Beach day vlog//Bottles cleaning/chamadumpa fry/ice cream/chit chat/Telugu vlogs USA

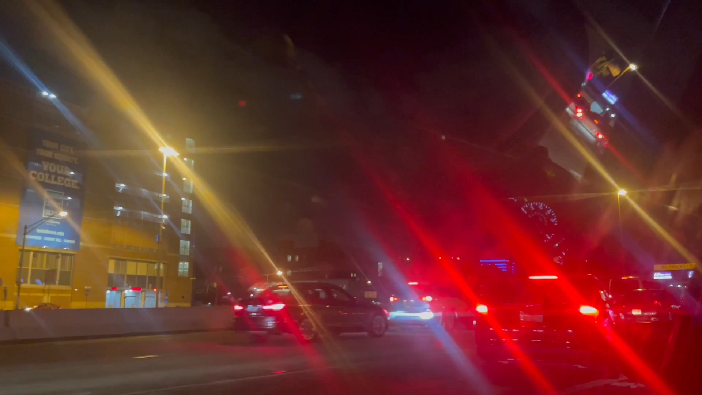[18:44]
ఇంకా ఐస్ క్రీమ్ తిని ఎంజాయ్ చేసి ఇంకా ఎవరి కార్లో వాళ్ళు ఇంటికి బయలుదేరేసాము. మేము ఇంటికి వచ్చేసరికి 11 అలా అయిపోయింది అనమాట. ఇంకా నైట్ చూడండి ఎంత బ్యూటిఫుల్గా ఉన్నాయి రోడ్స్, లైటింగ్స్, బిల్డింగ్స్ అన్నీ.